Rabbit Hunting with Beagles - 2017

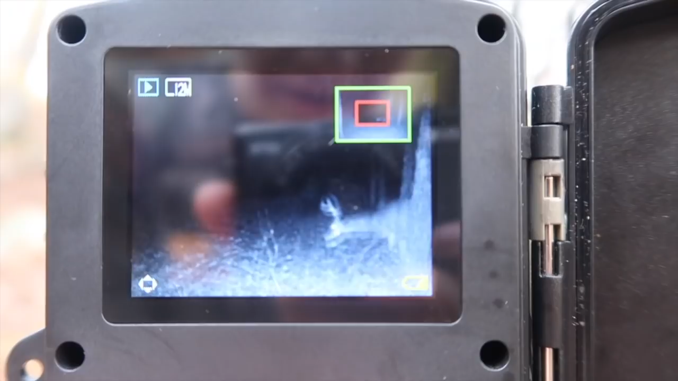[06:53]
He doesn't look too typical, but he does.
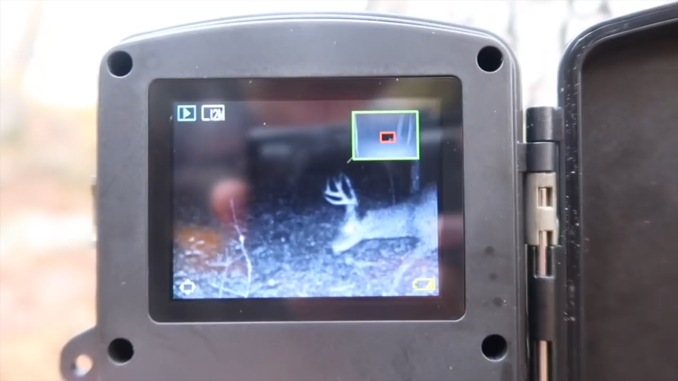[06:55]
That's a snaggle rack, if you ask me.
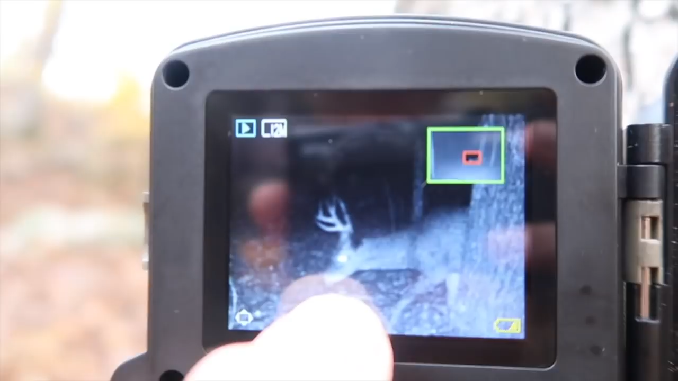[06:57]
I've never saw that deer before, but guys, his rack's messed up. Like, I mean, he looks like maybe a 9-pointer, maybe an 8-pointer, maybe a small 10, something like that.